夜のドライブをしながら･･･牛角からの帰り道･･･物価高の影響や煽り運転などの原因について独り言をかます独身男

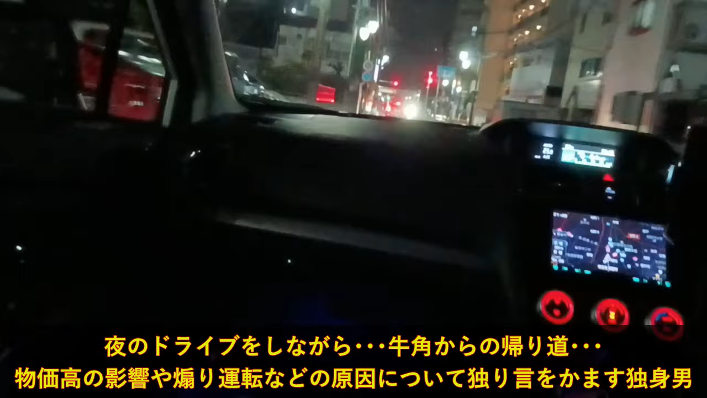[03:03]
この辺がねそろそろ四季の駅の空きになってくるのかなだいぶ満ち変わっちゃったからね微妙なんだけれどもこれをくぐって反対側に行ける道路は昔なかったんだけどね立橋があったのかな立橋があってそっちの方しか行けなかったようですがこの辺はね今通れるようになっちゃってるから駅前の方に向かいたいなと思う思うのよ思うのよいけるか